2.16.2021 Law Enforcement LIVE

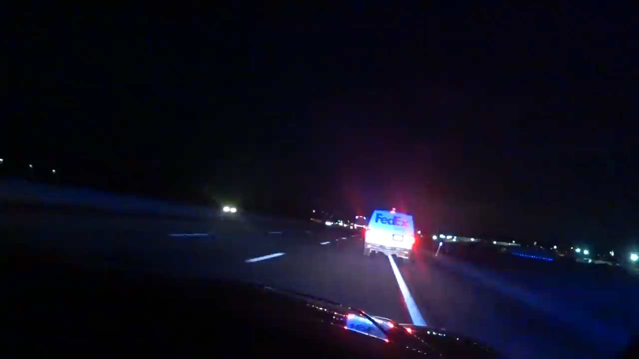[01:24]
152, Berkeley School 19. 152, go ahead. This is going to be 19.7 mile marker, 81 northbound, Maryland 27, 28. 10-4, go ahead. Okie dokie. Almost got hit on the interstate, so I don't want to be out here too long. That was last week. Jeez.